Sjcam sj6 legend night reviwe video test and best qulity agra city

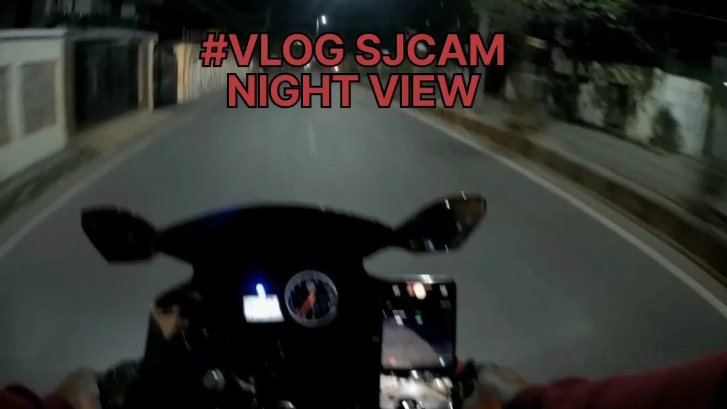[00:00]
आज हम आपको एजिस एक्स लीजेंड का रिव्यू देते हैं नाइट रिव्यू कि नाइट में कैसा वर करता है केमरा
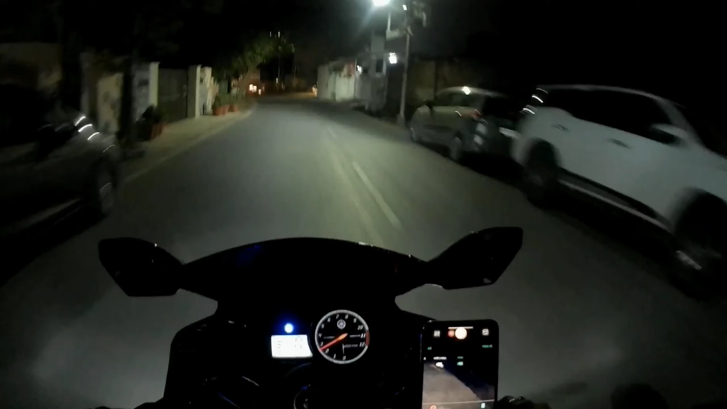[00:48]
बजट में भी है और फर्स्ट प्राइटी तो को प्रो ही है सेट किंड ऑप्शन में मैंने एज
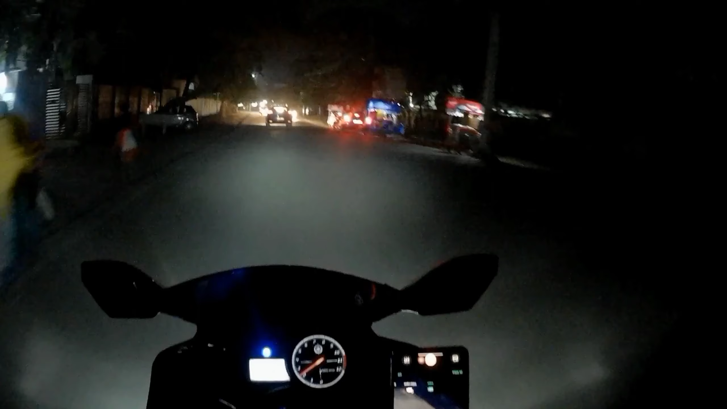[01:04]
जे शिक्स लीजेंड को रखाता है बैटर है क्वाल्ट नहीं है मैंने दिन में भी वीटियो की बना ही है काफी अप्लोल्ट भी किह था अब्ज़ बैठा पर फिर के शाप से भी देखे हैं तो भी क्रोंट काफी अच्छ है
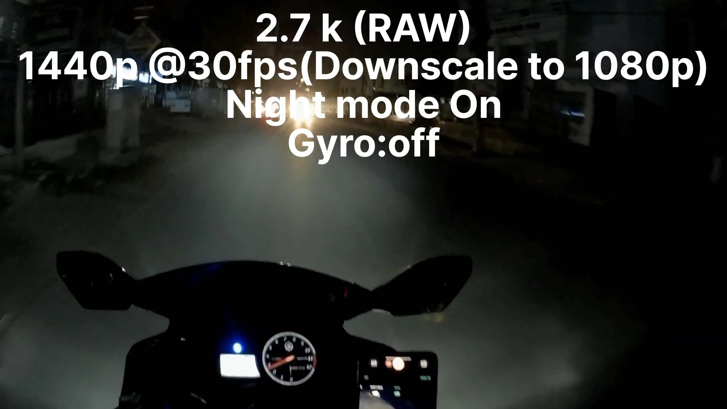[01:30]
इभी मैंने इसका जाहरों सर्सलर अफ कर रखा है और मैट मूड ओन है तुसका वीडियो ओन डूड हम आ चुके
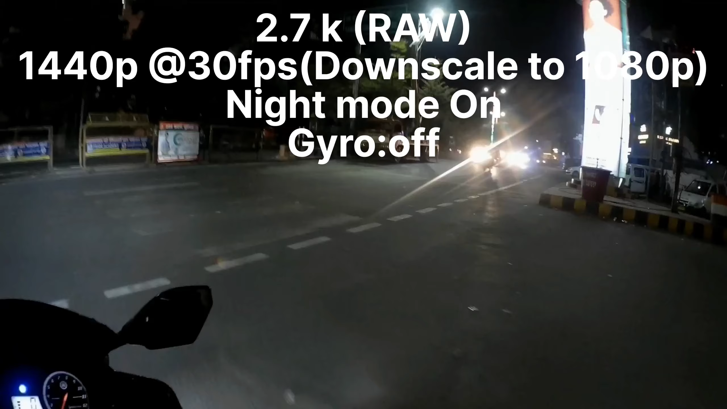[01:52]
हैं वाकी क्वाल्टी आपको फर्क पता चल जाएगा
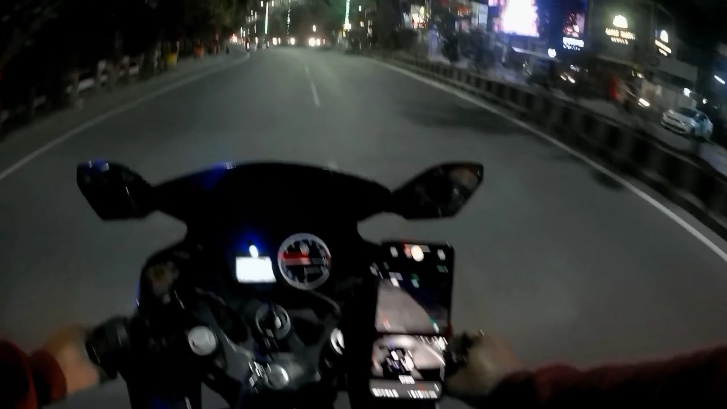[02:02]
कि देख सकते हैं लाइट में इसके व्यूग ऐसा है